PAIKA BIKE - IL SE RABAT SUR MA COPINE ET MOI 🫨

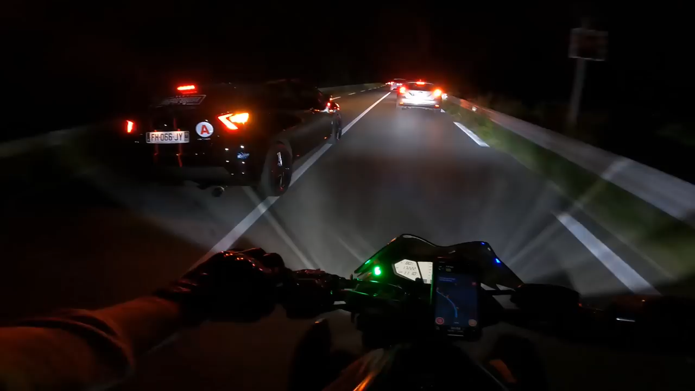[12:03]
Grand-mère à toi, mais t'es sérieux toi la p***. Non mais il est complètement malade là. Tout ça parce qu'il veut suivre son copain le mongolien là, putain.
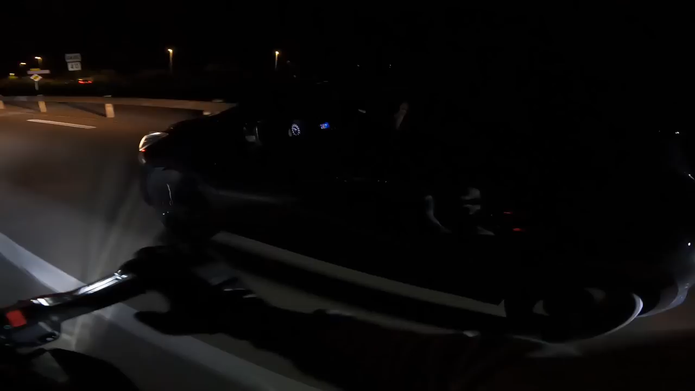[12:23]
Hé hey, arrête de tuner ta caisse et va passer ton permis, putain. T'es mongolien ou quoi? Arrête de suivre ton pote un peu là, putain. Ah, des mongoliens, je te jure quoi. Ça me rend fou ça.
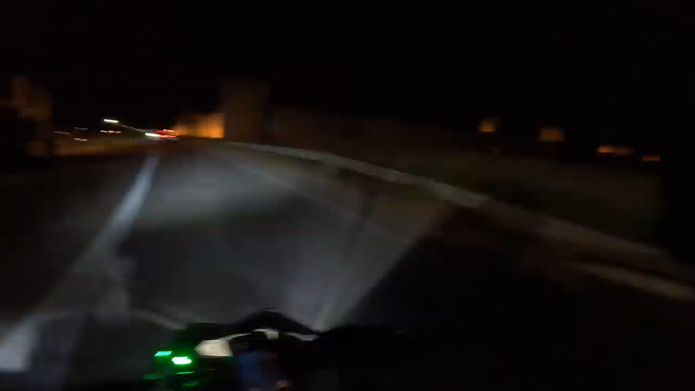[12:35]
Ouais mais c'est parce qu'en fait il voulait suivre son pote, c'est tout. Ah ouais, ouais, non, mais je suis d'accord, hein. Deux mongoliens, t'as vu les deux motos là?
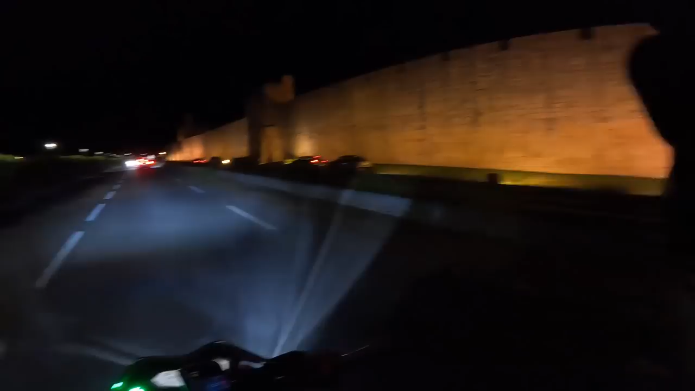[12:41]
Ouais. Ils ont dépassé les deux motos plus moi pour se rabattre. Ça va, on vous a pas dérangé?
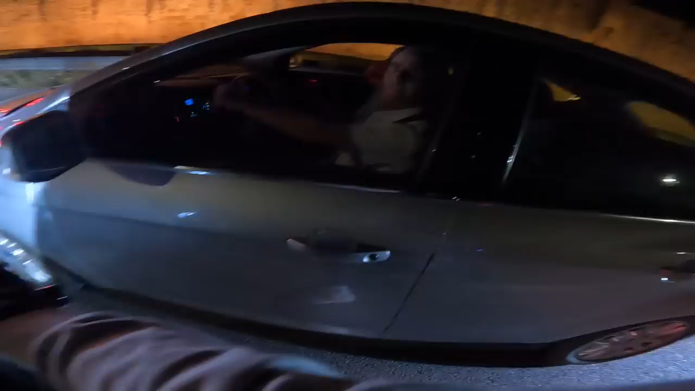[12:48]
Non, ça va. Mais espèce de mongolien, t'as failli nous rentrer dedans, trou de balle, va.
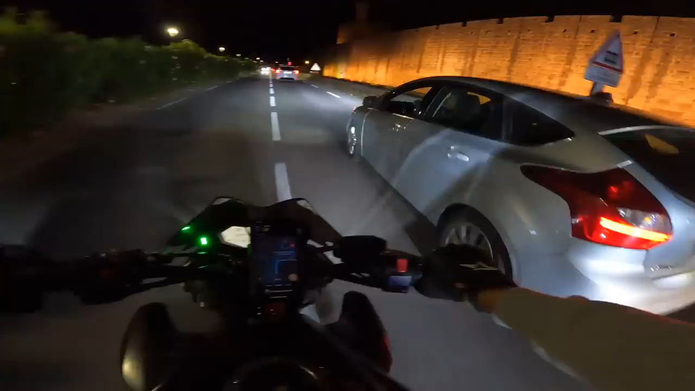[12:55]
Repasse ton permis. Putain. Non, mais le pire, c'est qu'il nous dit...
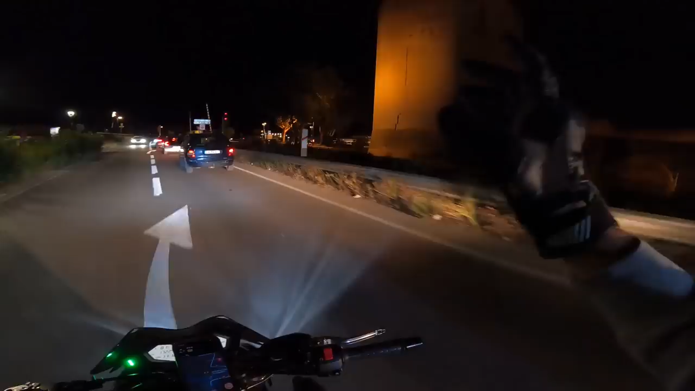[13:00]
Non, non, ça va, genre je l'ai pas dérangé, mais putain, mais c'est incroyable, incroyable. Oh, le mec, je lui dis, ouais, ça va, on vous a pas dérangé, il me dit, non, non, tranquille.
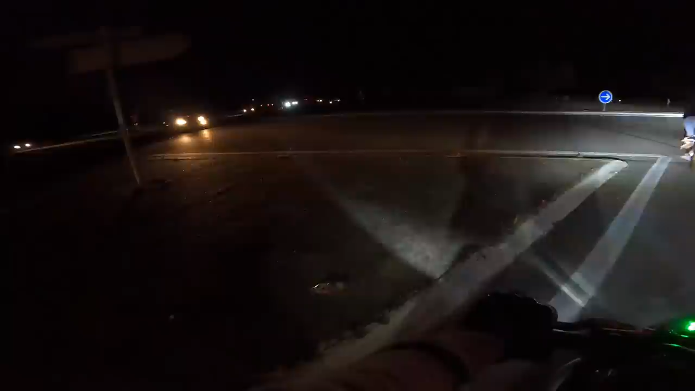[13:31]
Un petit rassaut du soir, ouais. Improvisé, impeccable. Tu peux pas rouler comme tu veux là. C'est pas grave. Rien que l'ambiance, moi ça me fait kiffer.
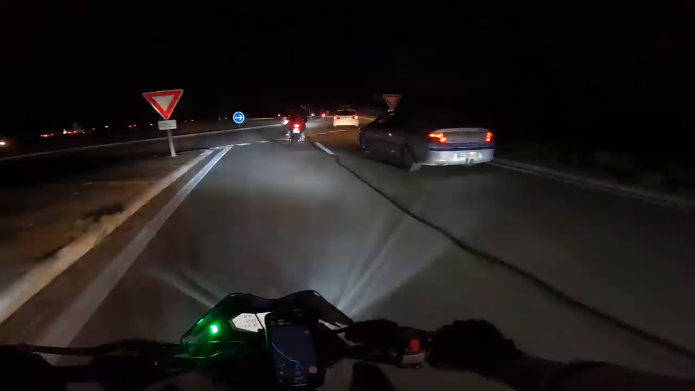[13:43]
Voilà, c'est un kiff. Le soir, je rencontre des motards. Tranquille, au calme, ils font leur petite balade, je m'incruste avec eux. C'est ça la passion de motard là, c'est incroyable. C'est incroyable. Bon après voilà, t'as encore des trous de balles, encore et toujours. Ah, c'était trop bien. Ouais. Un petite balade avec d'autres motards, improvisé en plus. Pas de soucis, vas-y, vas-y, vas-y, vas-y, vas-y, mon gars.